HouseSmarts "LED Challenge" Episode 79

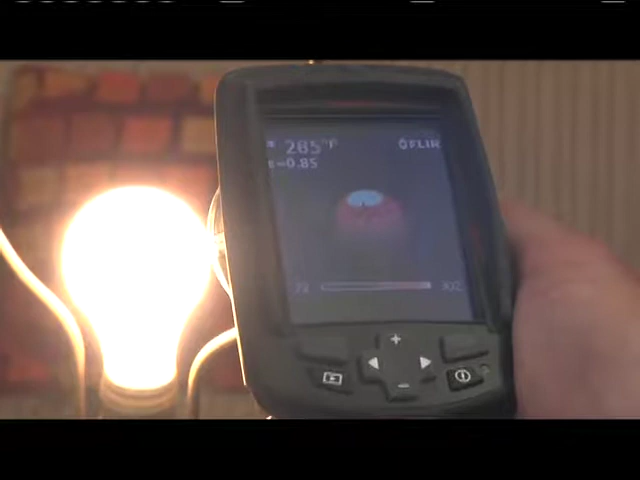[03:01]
The CFL, about 175 degrees. And our LED bulb, about 80 degrees.
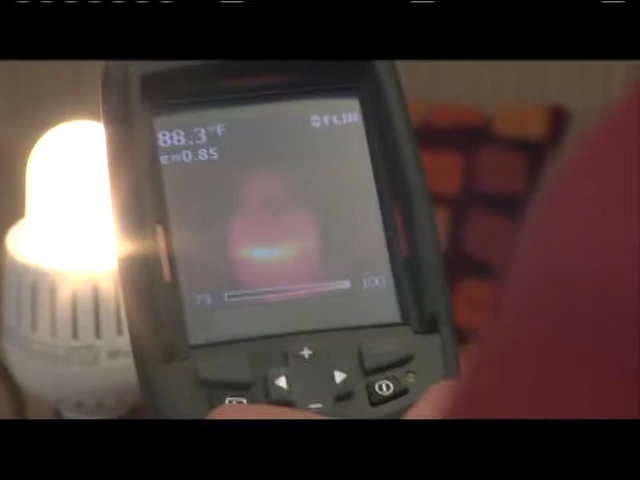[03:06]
On screen: spot 88.3°F
All right, so we got all this information about your home, the amount of lights that you have here, and now we've got some calculations.